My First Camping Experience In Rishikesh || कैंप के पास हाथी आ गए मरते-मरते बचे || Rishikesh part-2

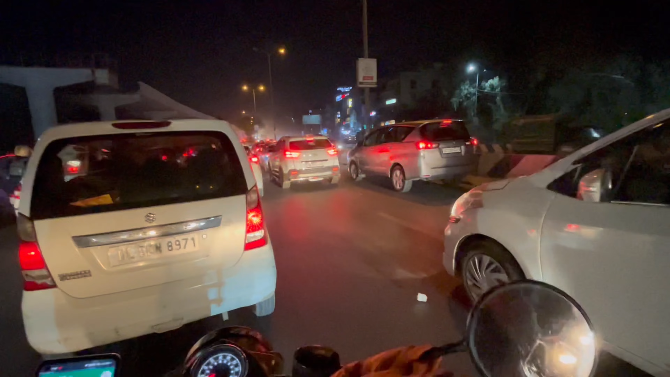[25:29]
हाय हाय यार, ये दिल्ली का ट्रैफिक यार, कहाँ पहाड़ों से यार दिल्ली में आ गए ट्रैफिक में।